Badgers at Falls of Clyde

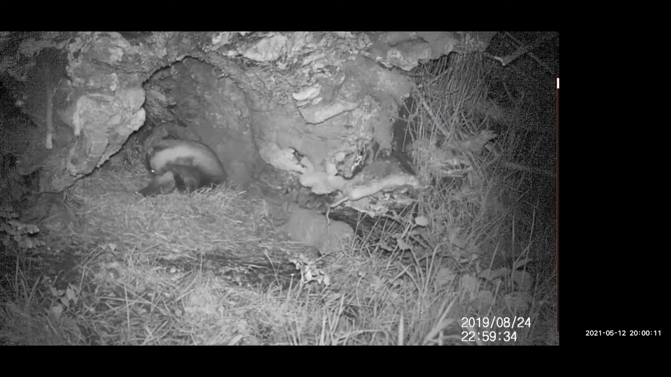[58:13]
And so that's that characteristic biting of the fur and scratching of the belly. Again, sitting in the donut nest there, you can see.
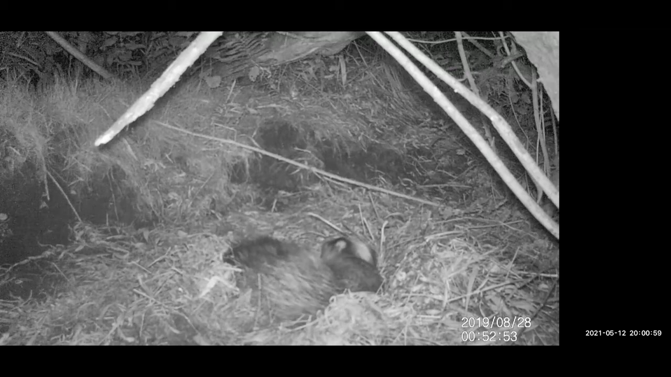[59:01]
And as you can see, it's at 1 a.m. So it's the badger equivalent of a lunchtime nap. And the next behaviour I classified as social.
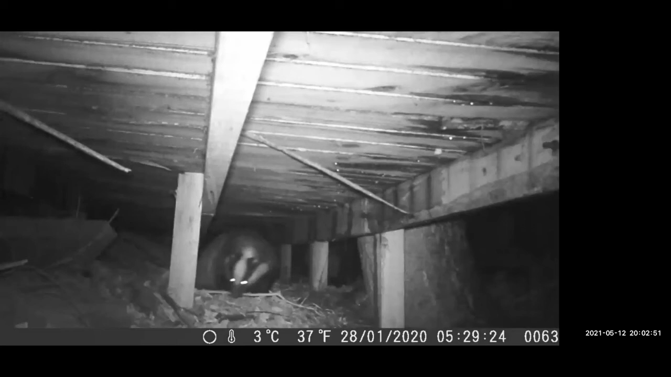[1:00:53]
So that video there was nest maintenance. So that was my next behaviour. And as you can see, the badger comes over and gathers some bedding. It was gathering bedding out the nest before, and it's gathering some more the same way we could see in Clare's videos, to pull into a nest this time rather than into a set.